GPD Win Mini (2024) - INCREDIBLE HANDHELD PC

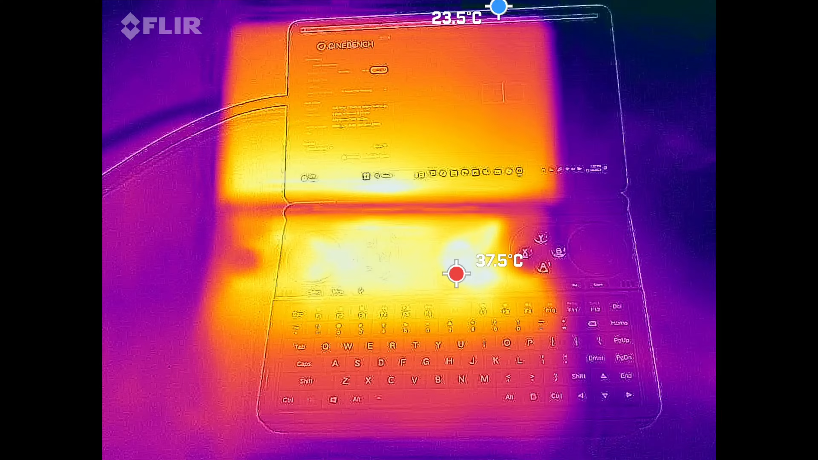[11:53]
It can get around 37, maybe 38 degrees Celsius on the back where the heat is being dissipated, where you plug into the USB-C port. That's where the heat will be. And again, away from the body. So that's good. And everything is on the back there. So again, you're not going to feel the heat unless you put your hands behind there, maybe where the triggers are.
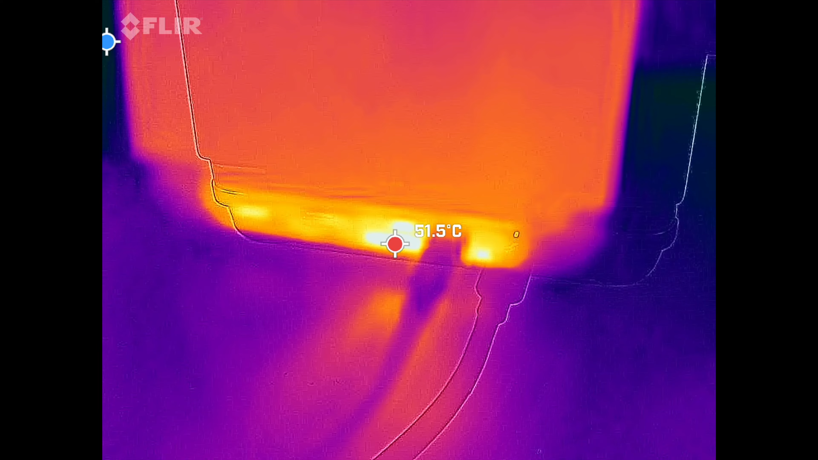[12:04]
On screen: spot 51.5°C
You may feel it a little bit, but nothing to be too concerned about.
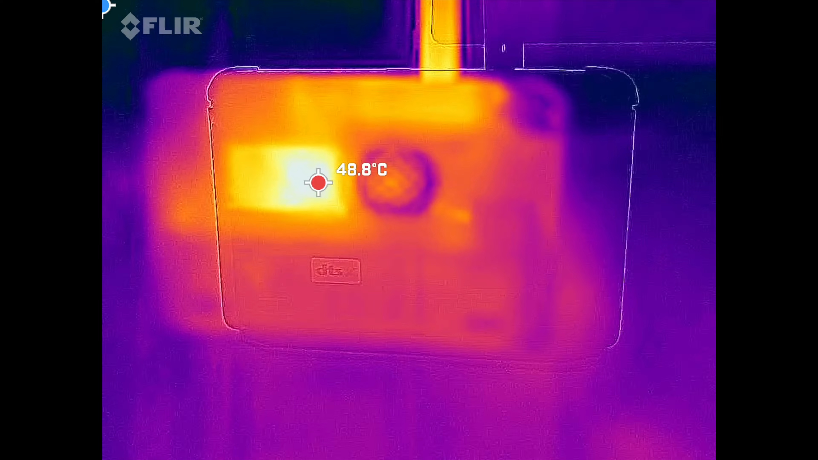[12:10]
On screen: spot 48.8°C
And there is a hot spot on the bottom, about 48, 49 degrees Celsius. But other than that, this really stayed relatively cool throughout, even when you're gaming.
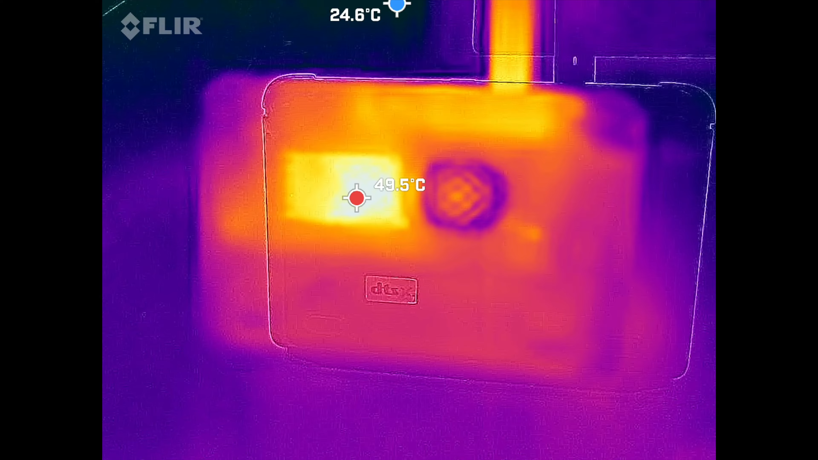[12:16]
Now, as far as the fan noise, you will definitely notice it, especially when playing a game.